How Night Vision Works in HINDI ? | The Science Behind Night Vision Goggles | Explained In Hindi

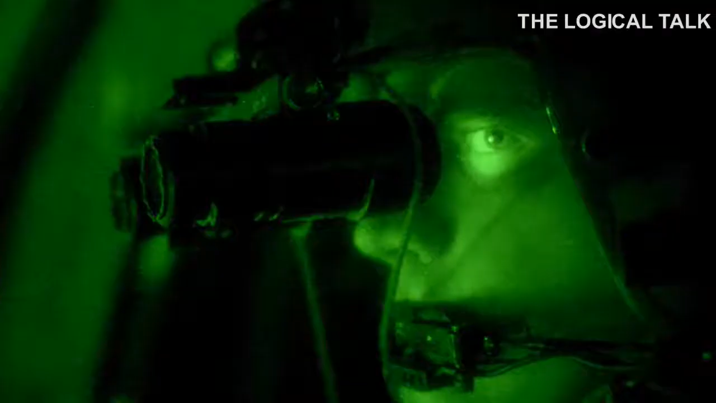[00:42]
पर जब हम इन night vision goggles को पहनते हैं तो हम बड़ी आसानी से रात में देख सकते हैं आज इसी के बारे में जानेंगे तो night vision goggles जो होते हैं वो बहुत ज्यादा
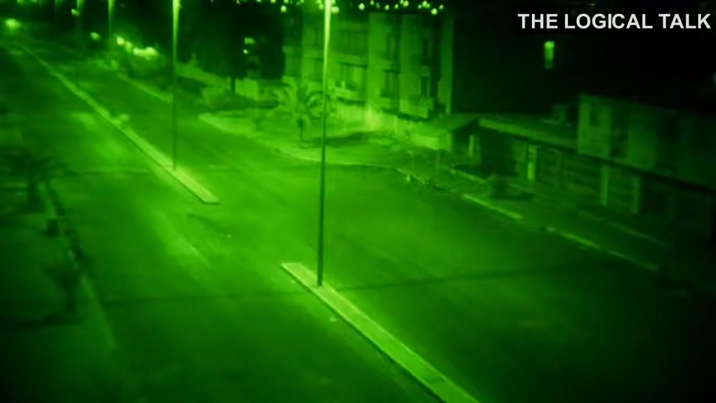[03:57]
का सब कुछ जितता है पर ऐसा क्यों होता है उनको black and white में या फिर colorful में चीज़ें क्यों नहीं दिखा देती हैं तो होता क्या है जो green color होता